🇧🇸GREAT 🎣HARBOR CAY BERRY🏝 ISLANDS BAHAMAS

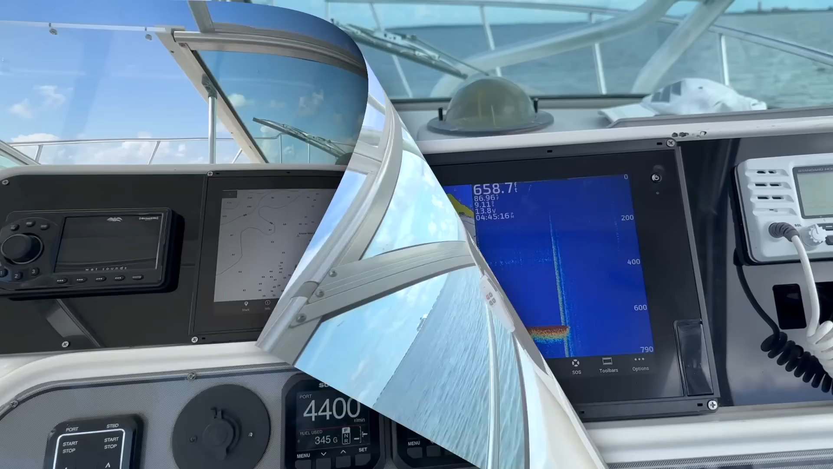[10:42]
algo nuevo aquí, vamos a ver si cogemos algo.
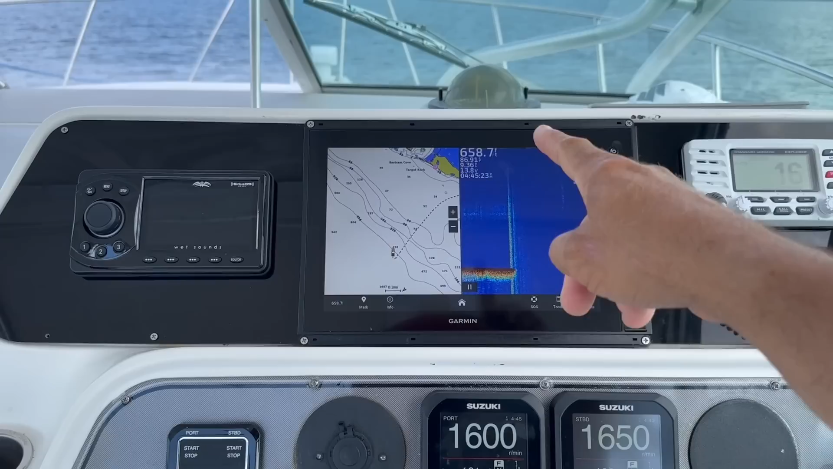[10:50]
Estábamos en 600 y pico pies, hicimos una primera tirada, pero ahí no picó ni la mosca. Vamos a ir bajando un poco más, yo supongo que esto aquí esté menos bugueado.
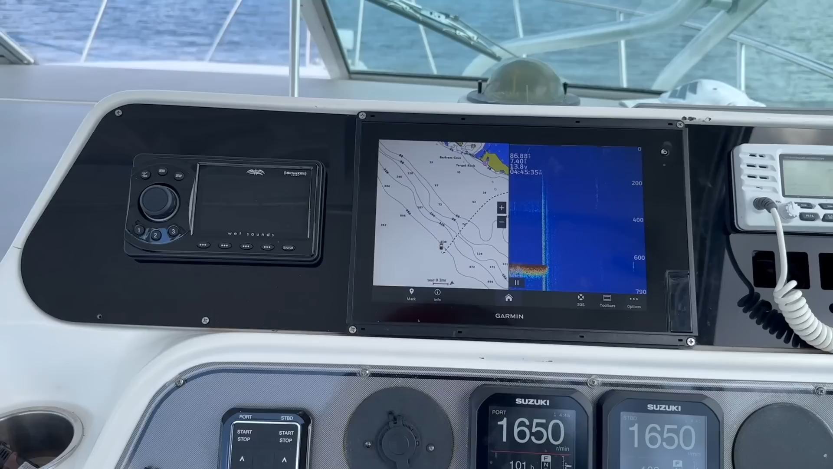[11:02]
Aquí le den menos cuero a la pesca, que todo el mundo no puede venir para acá, está un poquito lejos para acá.